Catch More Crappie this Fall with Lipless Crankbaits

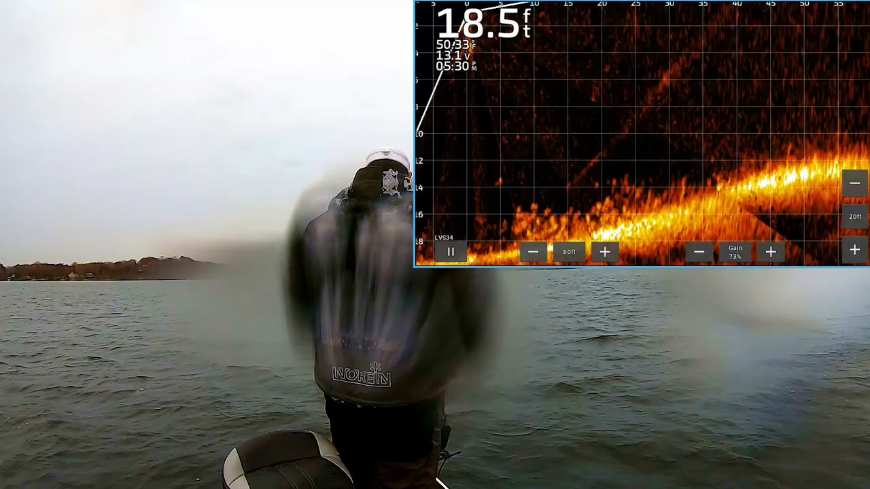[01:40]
On screen: depth 18.5 ft
they're coming for it and when they get close you use the ice fishing technique where you're just rocking that tail a lipless slowly raise it up you give it a couple jerks when you're trying to get their attention
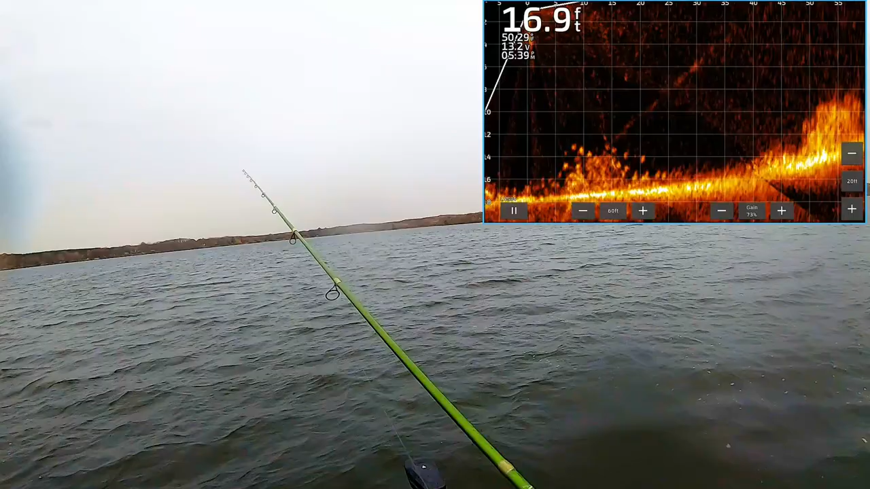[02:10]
On screen: depth 16.9 ft
that's when you do a little bit of a rocking technique and hopefully get them to bite the rifle of the boat and let them chase up the water column like that come on commit you're right there dude commit with yes got him got him to commit that's how it's done with a lipless that was awesome he
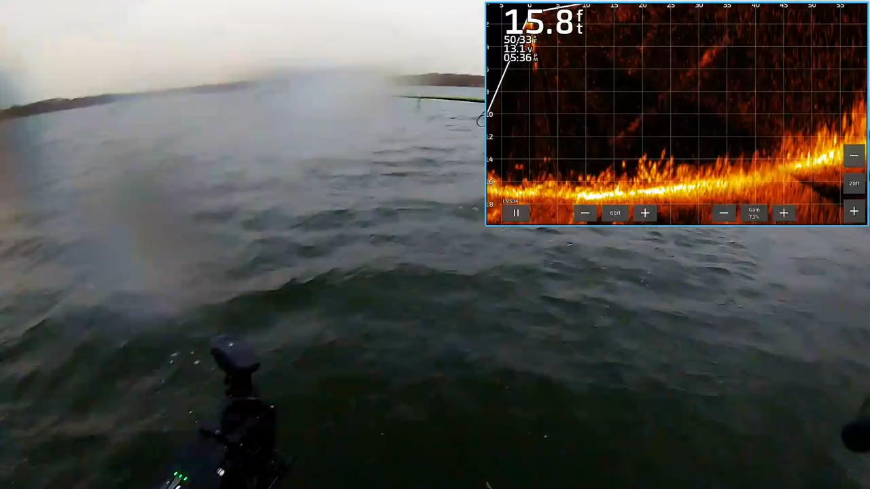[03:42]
On screen: depth 15.8 ft
you know the cool thing is i'm still in shallow enough water if i was fishing like 25 foot i'd probably want to keep these
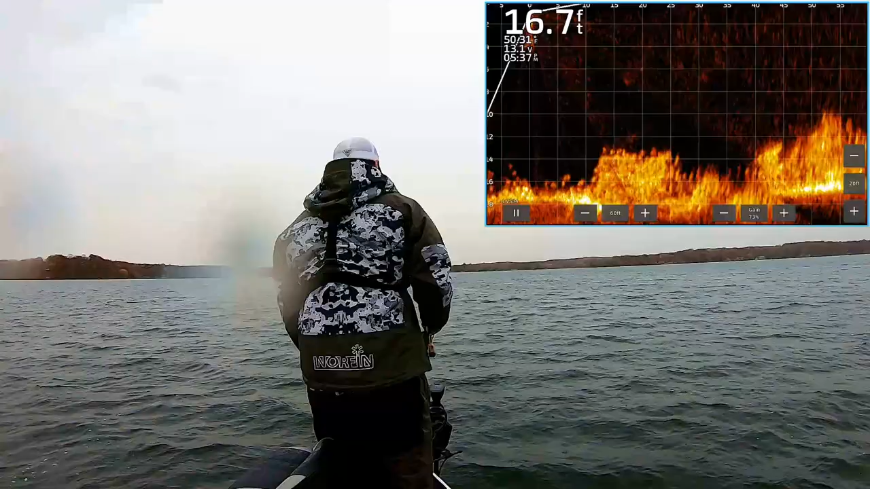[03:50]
On screen: depth 16.7 ft
fish 25 to 30 foot i'd probably start thinking about keeping them if i'm fishing deeper than 30 i'm definitely keeping them but you know i'm only in 17 18 19 foot i think i'm all right see if we can get some of these fish to chase oh here comes a fish key is to keep that above it you're just playing keep away with it
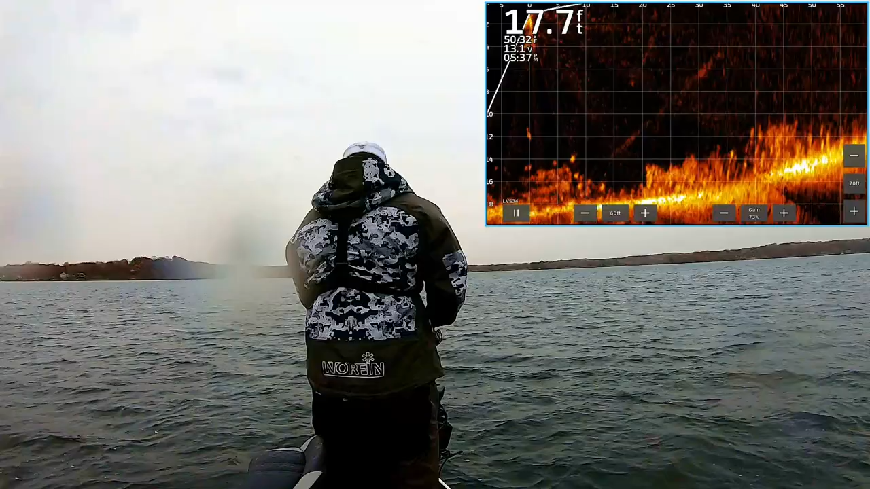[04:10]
On screen: depth 17.7 ft
and thump he's right there right at the boat yeah i got him that's the key he's a little guy if that's what you want to do you want to make him race up the water column
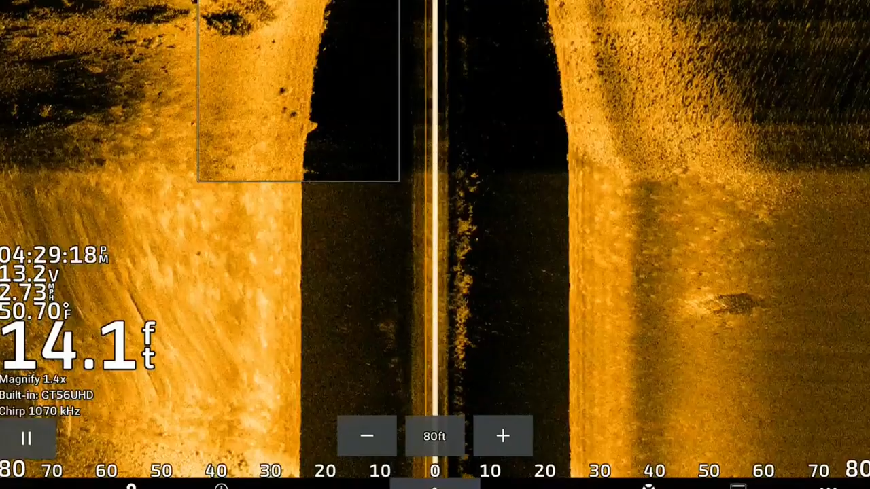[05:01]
On screen: depth 14.1 ft, water 50.70°F
and uh ran into a pile of crappie oh there he was again and i missed him again
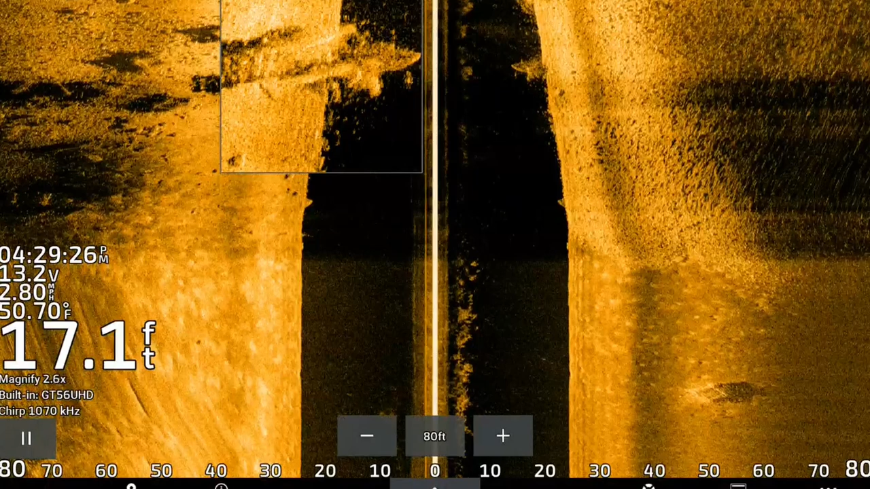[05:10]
On screen: depth 17.1 ft, water 50.70°F
but that's that's pretty much where they're going to be they're going to shift off to about 25 foot here later in november closer towards ice season but they're you know they're not going to really slide off into full on into the basin of 30 plus foot until probably into well into ice season
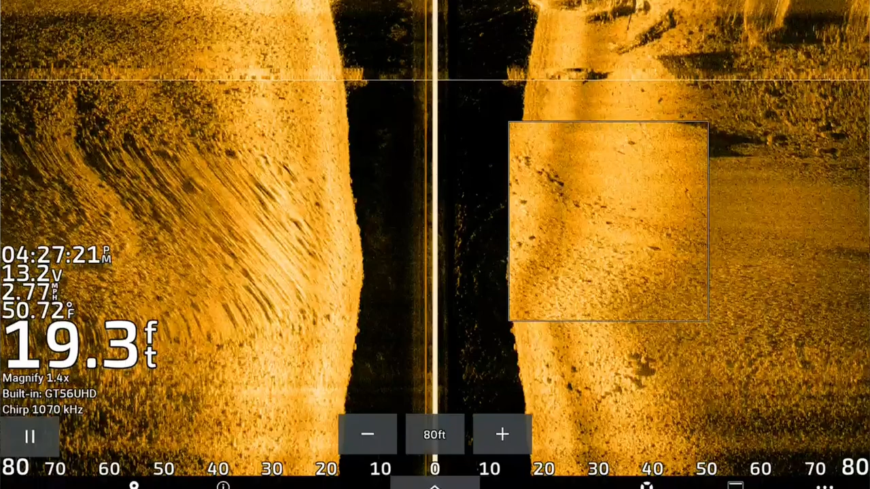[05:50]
On screen: depth 19.3 ft, water 50.72°F
especially if you can find any type of cover like these are cribs here if you can find any piece of cover they're just going to be hanging tight to them in this deeper water
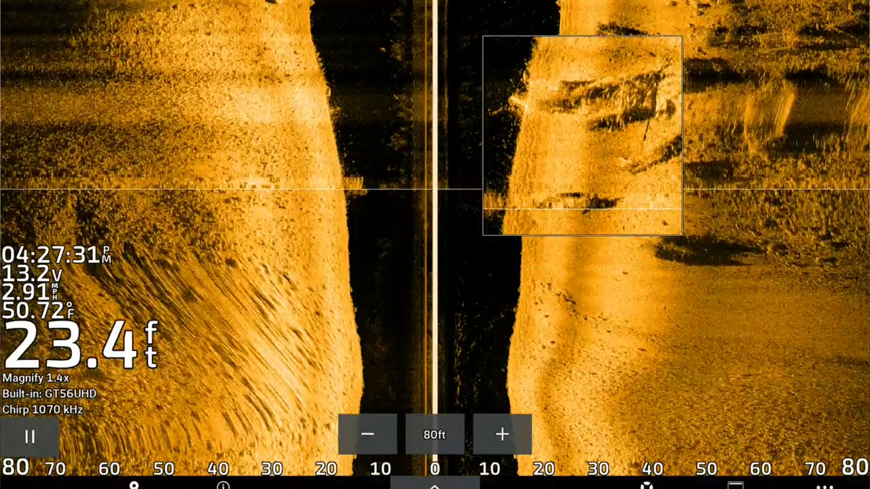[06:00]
On screen: depth 23.4 ft, water 50.72°F
but i found that the fish that are on the cribs are not the most aggressive these fish off the cribs closer to the bottom they tend
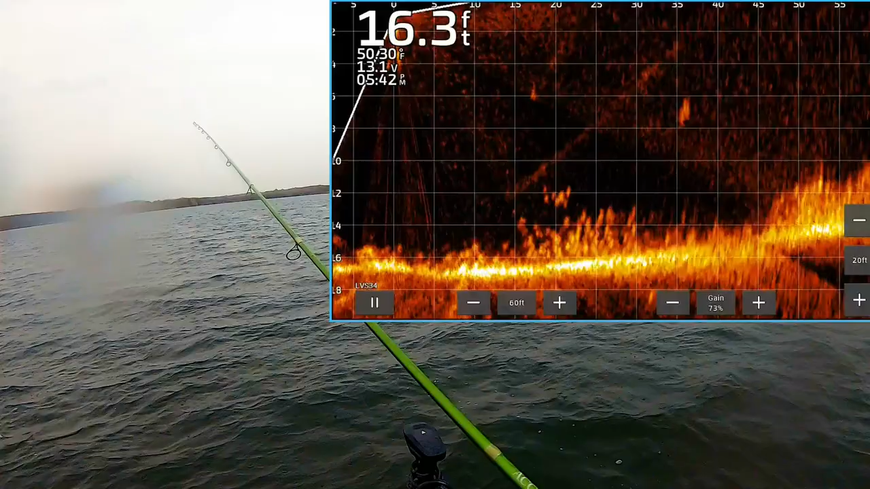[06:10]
On screen: depth 16.3 ft
to be the most aggressive so that's what i'm trying to target them the most and i don't know if that's because they're probably the bigger fish it seems like the smaller fish might find